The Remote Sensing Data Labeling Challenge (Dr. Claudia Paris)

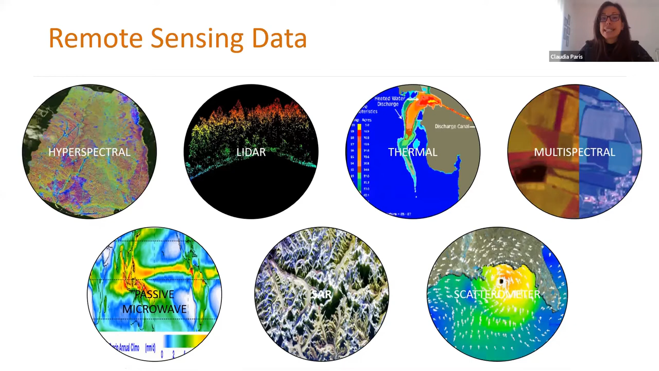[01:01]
Here we can see, for instance, the LiDAR data to measure the three-dimensional structure of typically forests, multispectral, hyperspectral sensor, SAR sensor. And the nice part, in my opinion, is that nowadays these sensors are mounted on satellites more and more frequently, in the sense that the European Space Agency,